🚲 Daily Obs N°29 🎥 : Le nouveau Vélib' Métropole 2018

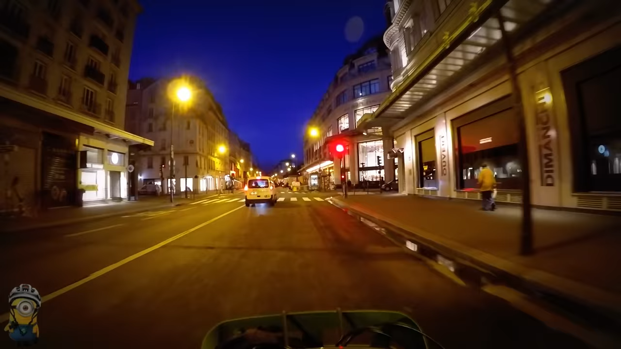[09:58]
Et puis si je refonce dedans, je risque de me faire très mal. La rue de Sèvres et son cortège
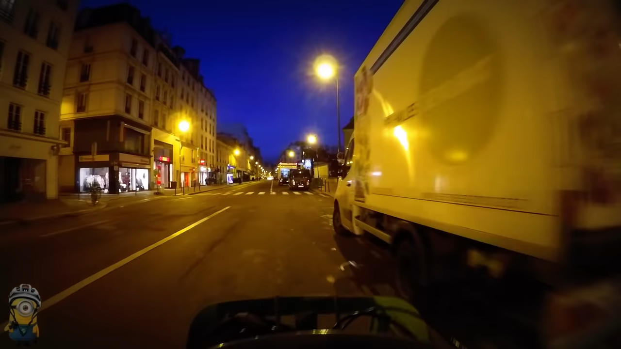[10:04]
habituel de poids lourds garés en livraison sur une voie de circulation unique. Ce n'est pas une voie de bus. Ensuite, il y en a une, mais qui est bien trustée également.
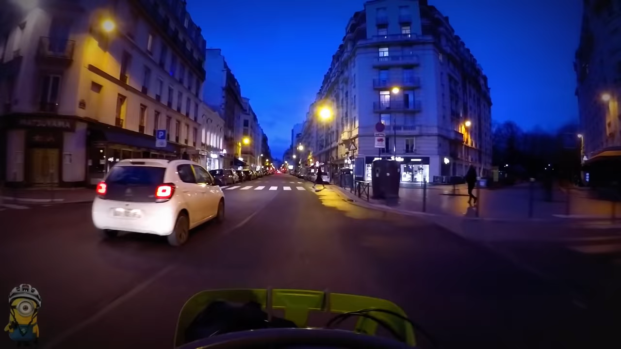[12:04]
Autant avec le vélible. Si, j'ai un peu commencé, j'ai grilloté un feu orange en me disant tiens, ça fera des belles images.
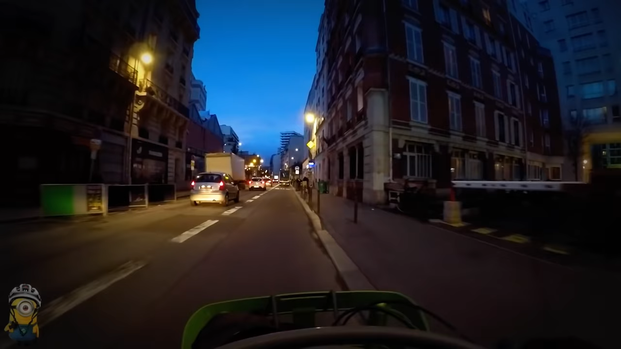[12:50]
ça fait quand même un axe où c'est particulièrement nerveux ce matin-là quand même avec